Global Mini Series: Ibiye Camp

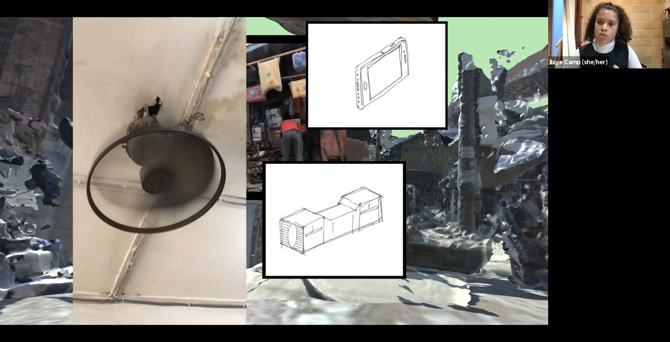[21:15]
These are kind of the moments I started to explore, particularly in these little kind of mobile huts and also moments in the market.
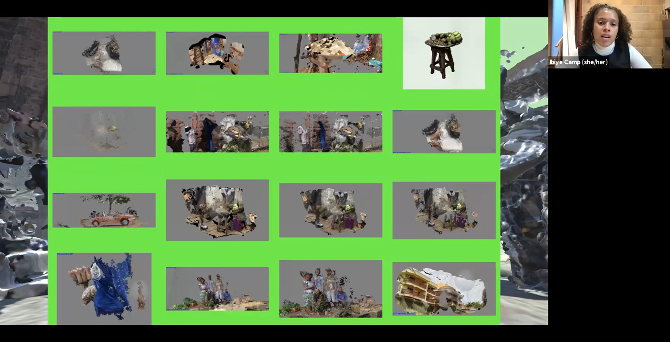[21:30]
So these are kind of the studies that I started to create. And you can see that they kind of come up quite distorted, or maybe distorted is the correct word,
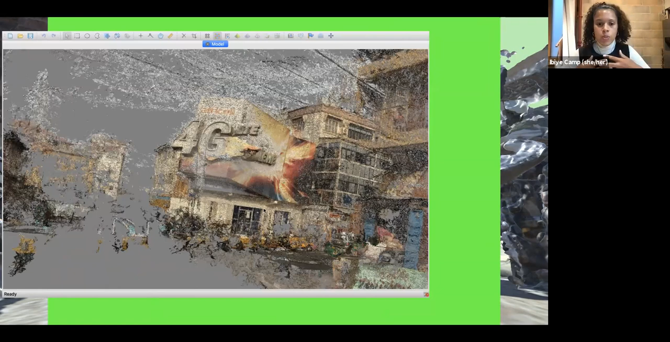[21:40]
but there's a lot of repetition because there's so much of a movement that happens within that space.
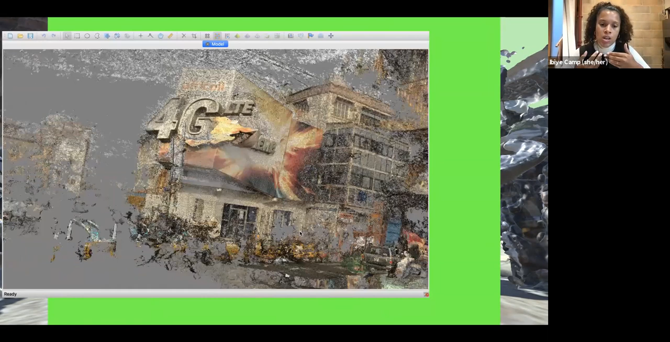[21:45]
So it captures the sign of the advertisement.
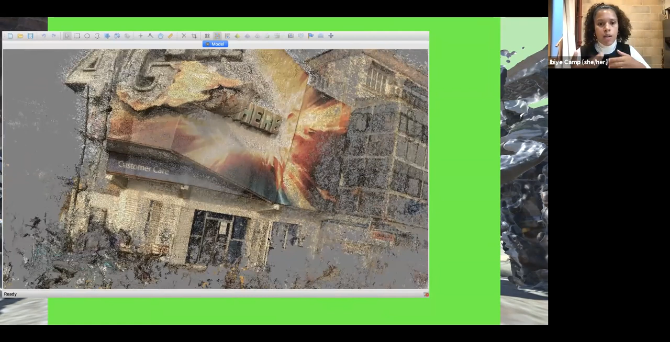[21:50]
This is a mobile advertisement saying 4G is here. And whereas what was happening on the ground level of the street, this was actually a
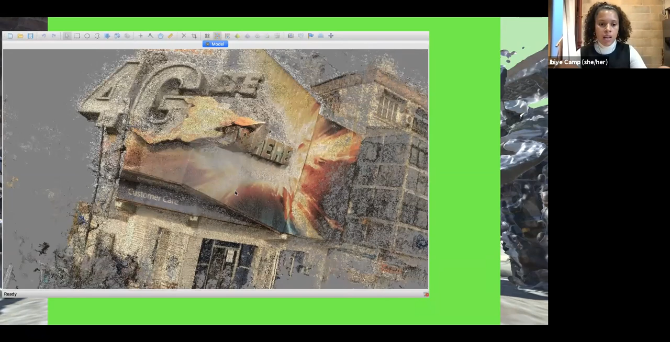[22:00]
kind of a roundabout in the center of town,
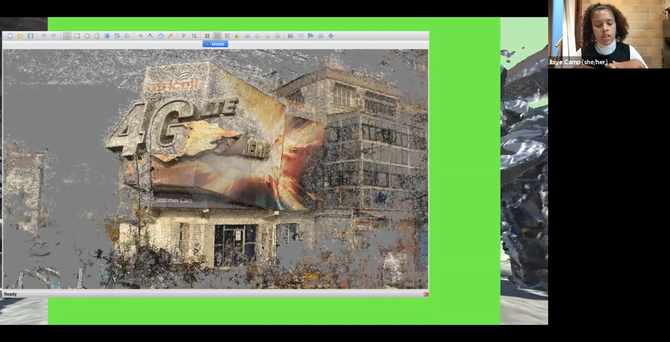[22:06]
everything else kind of turns into a ghost or a kind of just a
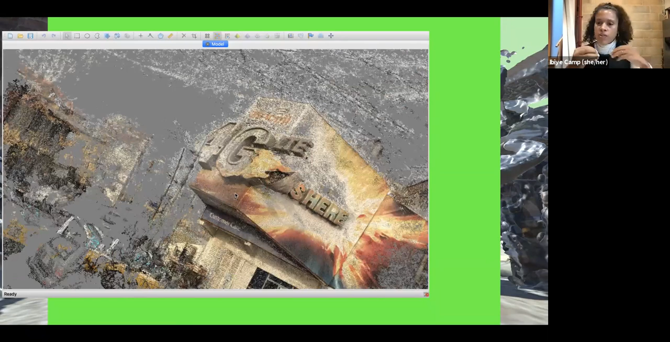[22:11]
fragment of the object because of the way that it's moving.
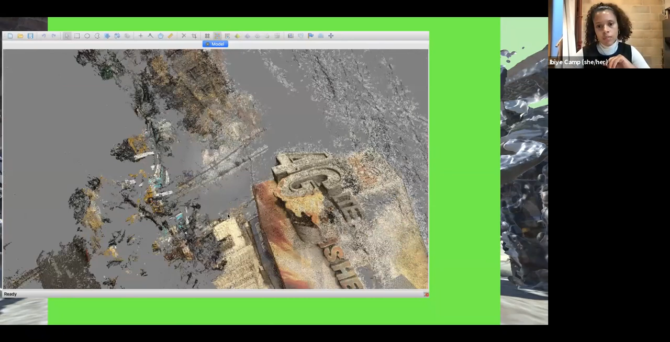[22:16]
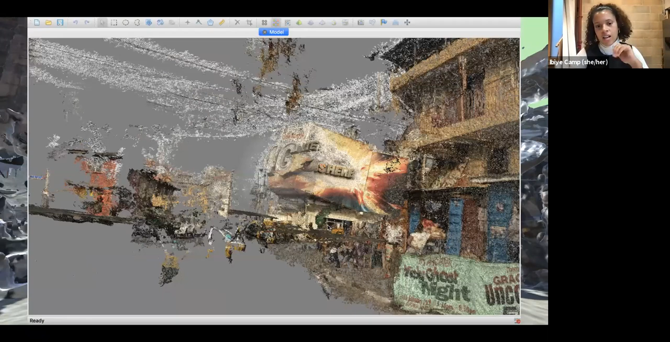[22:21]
Here you can see the car is kind of floating in the air. It's kind of misunderstood where the ground is.
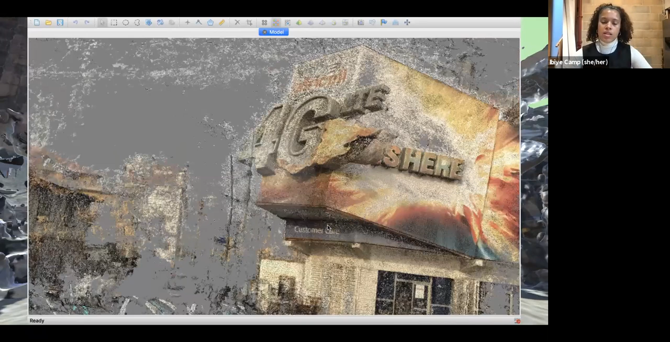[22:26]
And so this is the scan developed a little bit further,
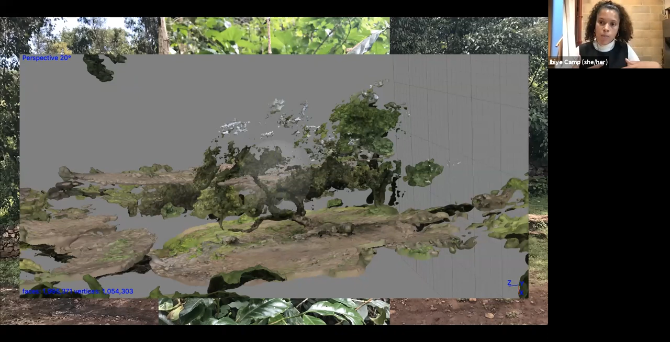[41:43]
and I wanted to also allow the photogrammetry software to have its own geometry and kind of make up its own mind with the site and really keep it very organic and very loose with the scans.